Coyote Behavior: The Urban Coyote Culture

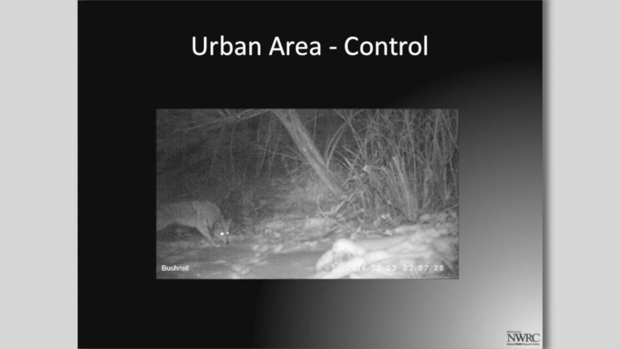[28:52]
There's no novel object. So this is just a control site. And you can see how that coyote responded. We're calling that, you know, we can start pulling out that behavior. And contrast it with this guy who just marches right in. You can look at its tail. You can look at ear position. You can look at how they crouch. A lot of different behaviors that we can pull out of this video. And we're still in the process of doing that. It's a long laborious, um, uh, job.
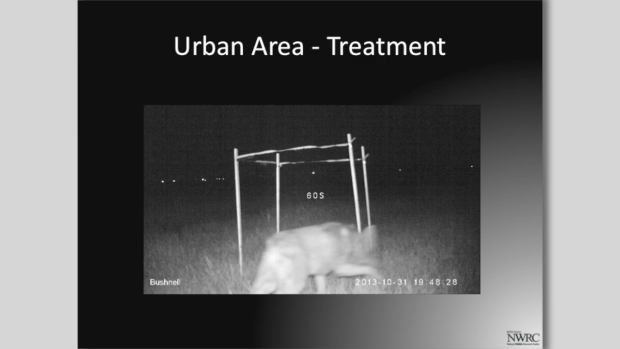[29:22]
Um, but I can show you, uh, um, I can contrast the control now with what, uh, a treatment might look like. Here you can see the coyote never getting to the bait piles right in here.